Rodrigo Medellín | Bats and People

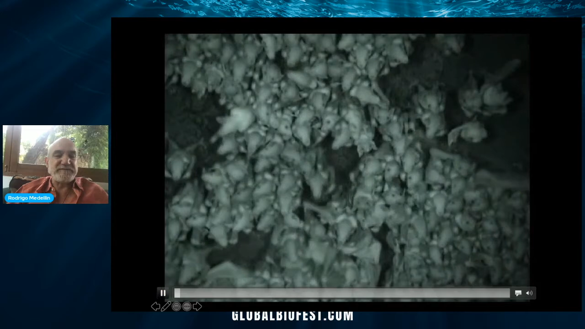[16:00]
The video starts and the baby starts at peace and quiet. And then the baby is ready to get out of there. Mommy, come get me. Mommy, come get me. I want to go home with you.
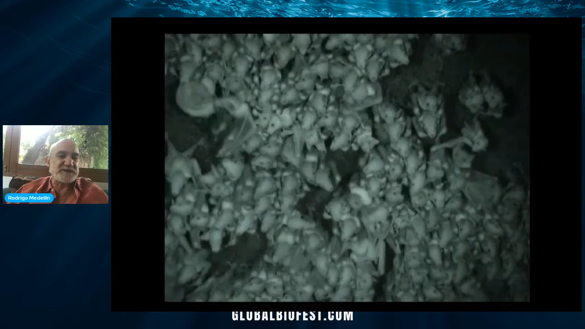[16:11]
And there's the mother picking up her baby. Imagine what is going on in the brains of both the mother and the baby when they finally re-encounter each other. Finally, the mother lets the baby latch onto the nipple.
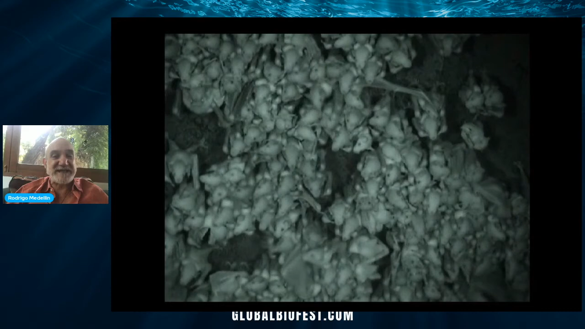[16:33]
And then, of course, she goes. This happens hundreds of thousands of times every night in that cave. And there's the mother taking the baby back to where she is going to suckle him in a peaceful part of the cave.